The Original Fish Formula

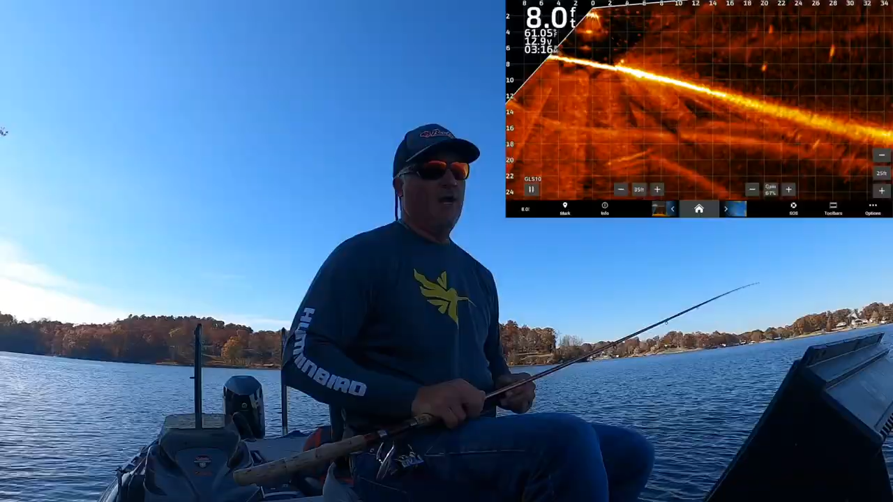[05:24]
all right so hopefully we can get these fish to react here but here's the picture i'm looking at and there's some fish there um there was actually a stump over here that was pretty loaded up there these are a bunch of eaten eaten sized fish just the perfect kind in my opinion for a fish fry so we've got the bait pop on there again i really like it for the fact that it does give you an improved image but it also
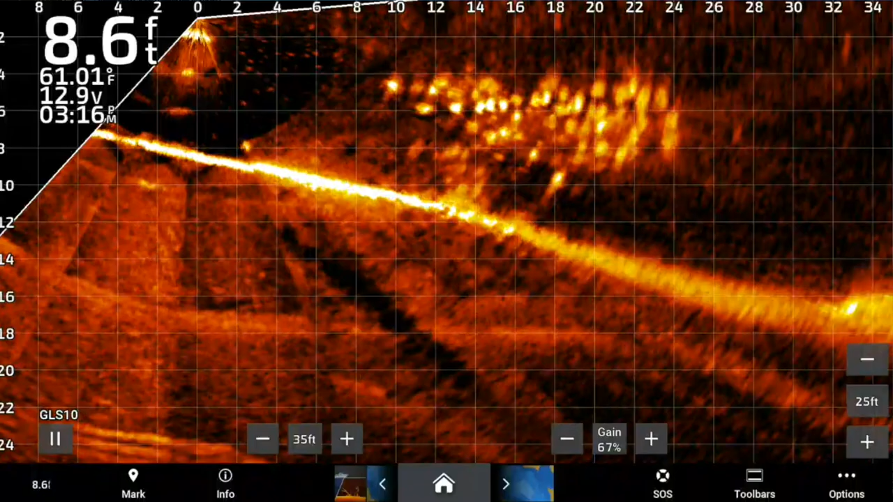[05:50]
On screen: depth 8.6 ft
gives you that original fish formula look at that that guy jumped all over it
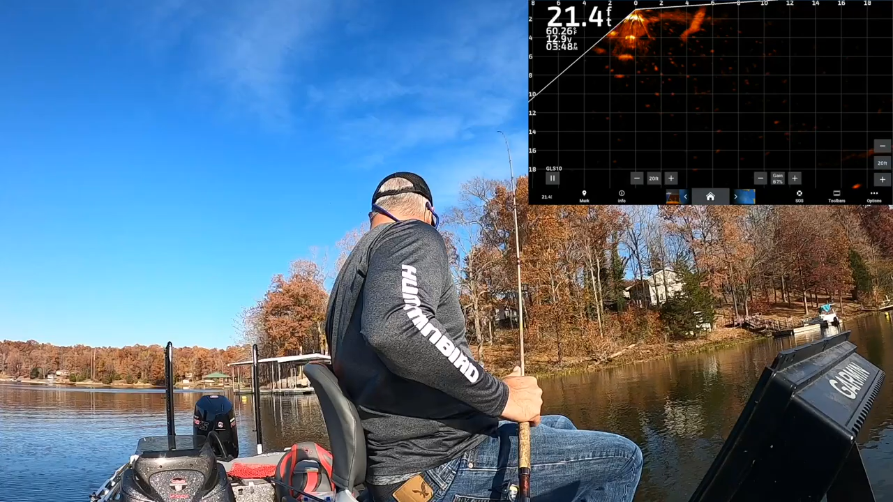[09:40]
On screen: depth 21.4 ft
i'll put the exact same bait same hook and we're gonna put it on there now and i actually have an image i was doing a video for this a couple weeks ago now you can see that's the that's without bait pop and at least on my end i can see a difference it's not a huge difference but it's a big enough difference that it might help you see your bait on live sonar which of course is the big deal
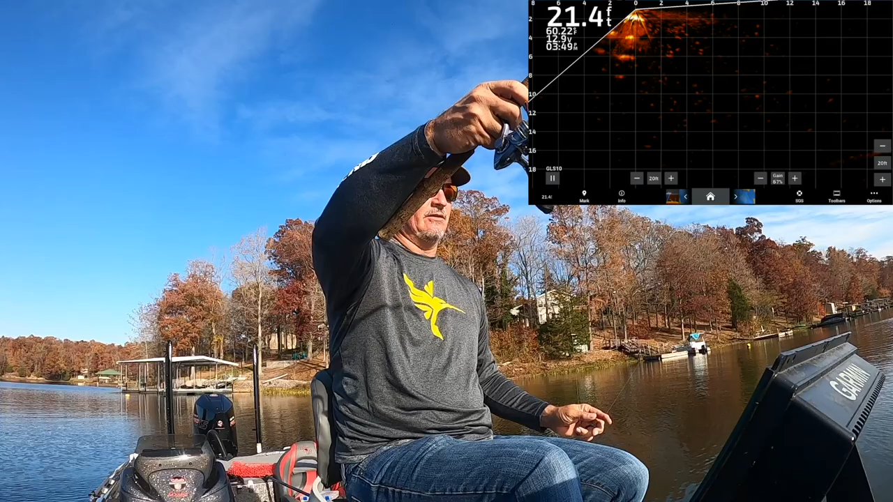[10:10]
On screen: depth 21.4 ft
so here's another look that is without bait pop
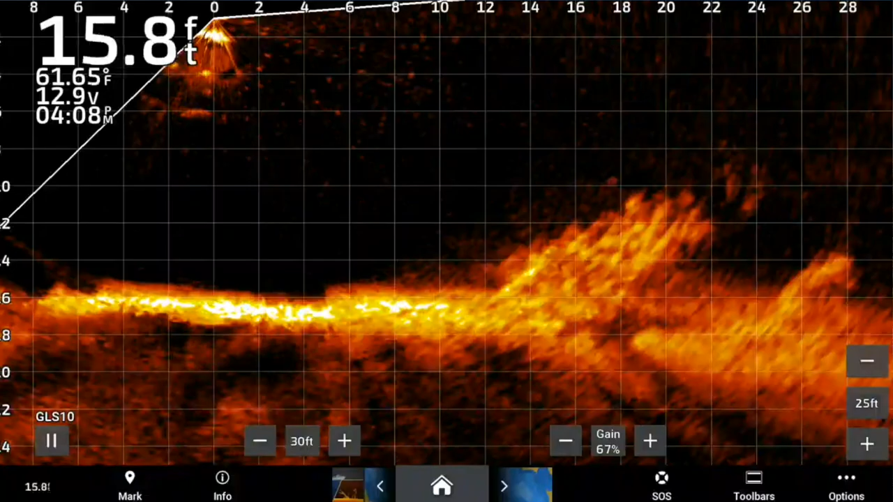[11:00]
On screen: depth 15.8 ft, water 61.65°F
sonar so much there's my new image man i love the new amber if you haven't been watching some of the other episodes i have really started focusing in on trying to make this picture as good as it possibly can and you know number one is get a new black box a new lvs32 and that is what i have an lvs32 um so if you feel like you have an issue you can call up garden talk to them they're really good customer service wise um across that